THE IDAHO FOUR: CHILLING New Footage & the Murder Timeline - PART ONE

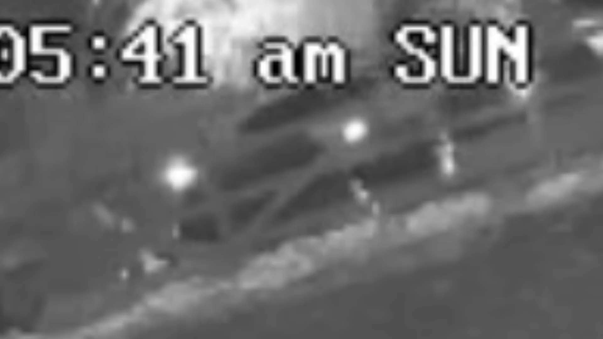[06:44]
But as the other car is driving up the road, the headlights actually kind of shine through the windows. I do believe that we are witnessing, allegedly, of course, Brian Koberger turning around in front of the Queen Apartments, number 52, pausing for about 10 or 11 seconds, either because he's waiting for the DoorDash driver to leave or possibly trying to work up the courage to do what he's there to do and then heading towards the King Road house before parking his car for the last time before the murders.